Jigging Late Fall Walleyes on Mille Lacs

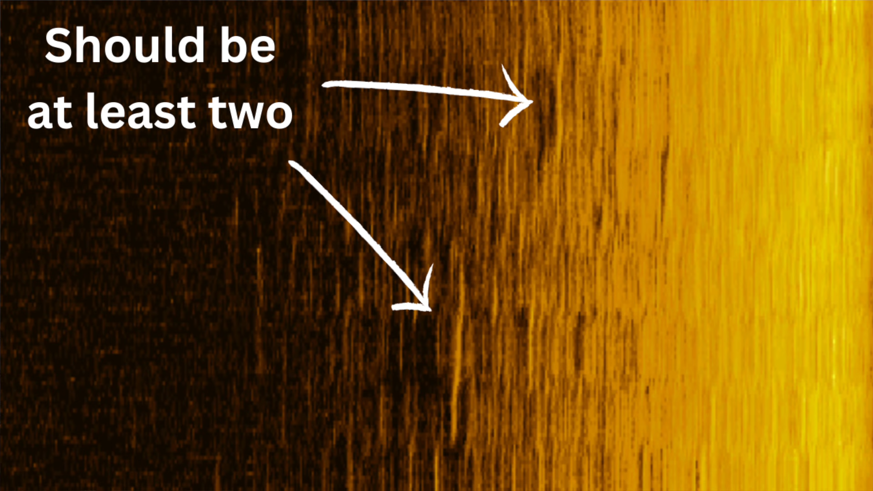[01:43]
If they're hungry fish and we get bit first cast or two, then we know. Otherwise, maybe we'll reassess the situation. Got some fish there. Let it go.
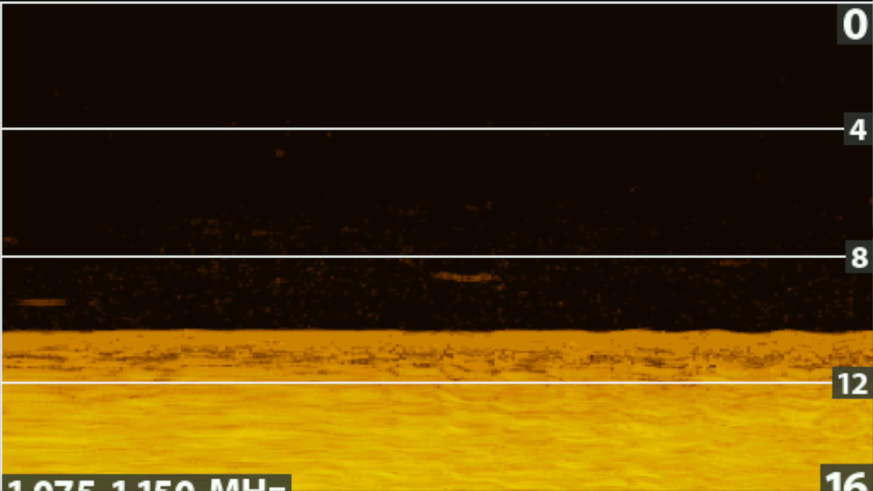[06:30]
Yeah, it looks like there's some scattered small fish stuff on the down imaging that I think might be perch. It's not like schools of smelt like we see in Sakakawea, but it's just little individual fishes.
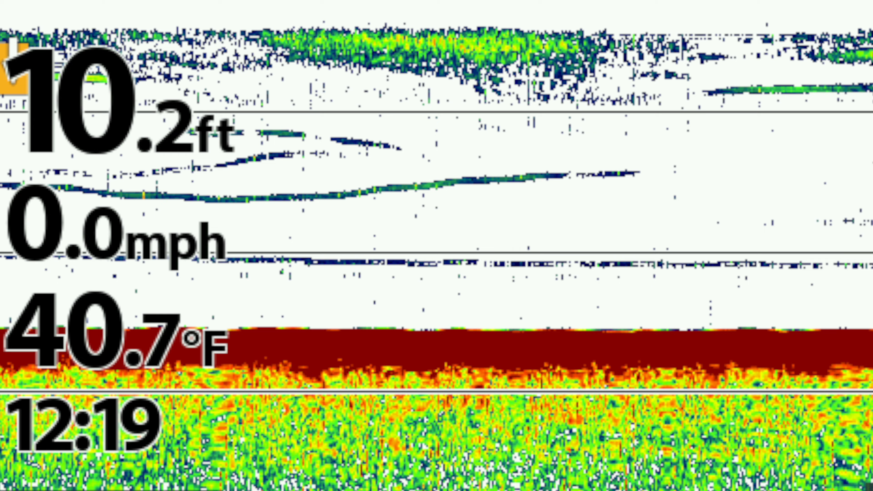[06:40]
On screen: depth 10.2 ft, water 40.7°F, speed 0.0 mph
Possible slash probable there's some walleyes in here chasing perch, you know. There's one cruising over there.